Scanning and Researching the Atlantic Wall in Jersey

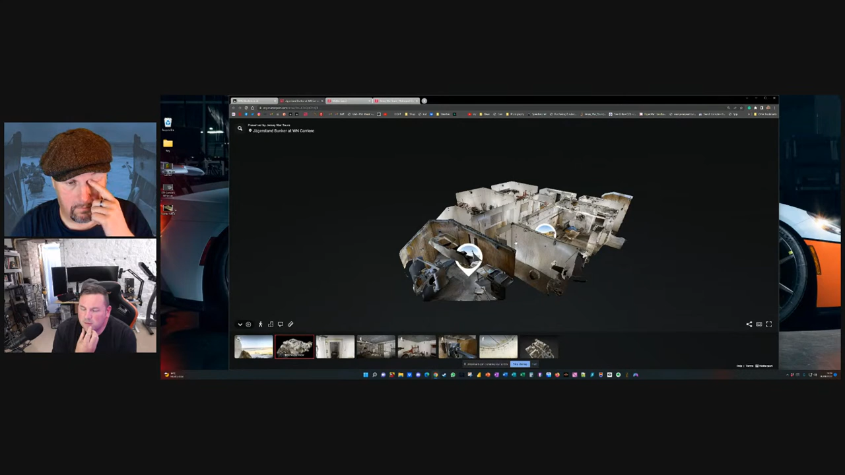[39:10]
them to bits but this suddenly brought in the photo imagery on all the walls um and we could drop in and what it gave us an ability to do is if we were only in a site for say three hours we can come back to that site digitally now and walk around it for as long as we like um so it was just a bit of a game changer like that like to document a bunker drawing it and measuring it uh you probably get an hour um and then you're going to need to ask the landowner to let you back in um and with this we could take two hours but we'd never need to come back um and we can produce multiple um bits of work from it um
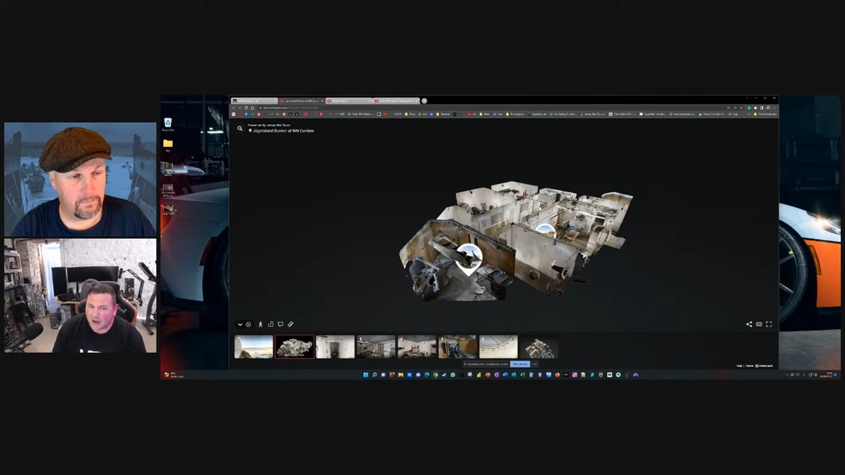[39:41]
so for instance we're looking at a jaeger stand here this is um the gun from the outside so we can have a look on the outside and transition straight into the inside and
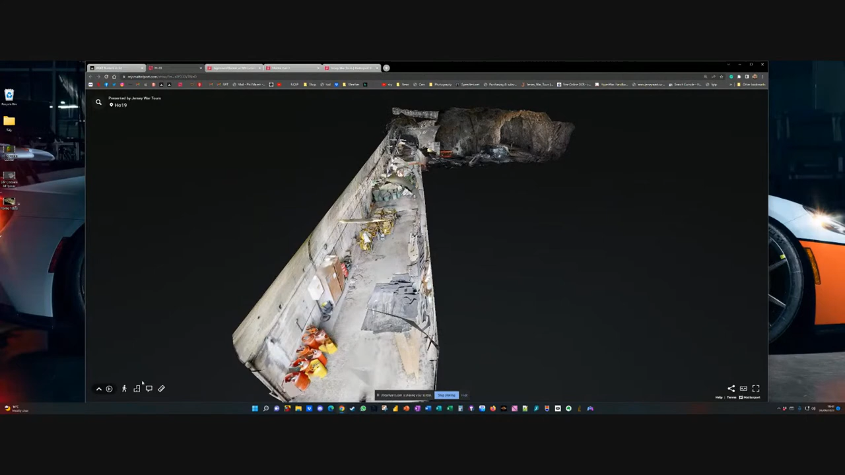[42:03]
underwent a lot of work for what it is um so hopefully you can see the scale of it um this is mined into jersey granite which is one of the strongest rocks we have um there's